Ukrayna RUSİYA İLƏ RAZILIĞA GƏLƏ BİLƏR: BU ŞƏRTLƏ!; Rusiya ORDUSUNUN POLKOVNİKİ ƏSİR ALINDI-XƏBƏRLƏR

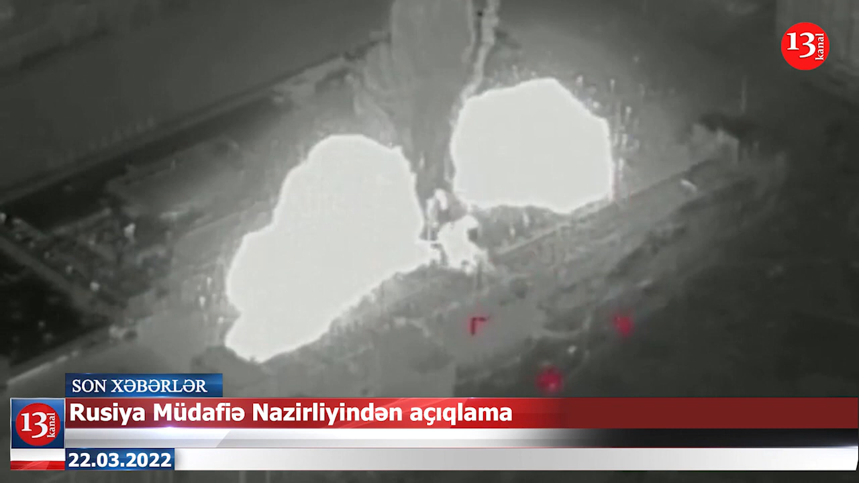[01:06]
Bu səbəbdən də həmin ticərət mərkəzi aviyyə zərbələrə məruz qalıb.